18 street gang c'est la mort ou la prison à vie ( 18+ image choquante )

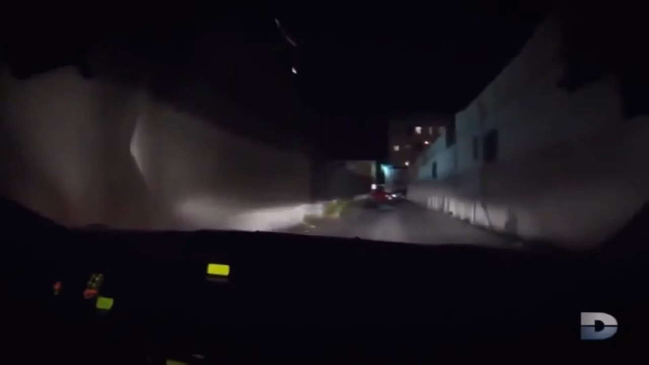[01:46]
Termite et un autre individu attendent l'arrivée de Truco dans cette rue étroite du quartier Westlake.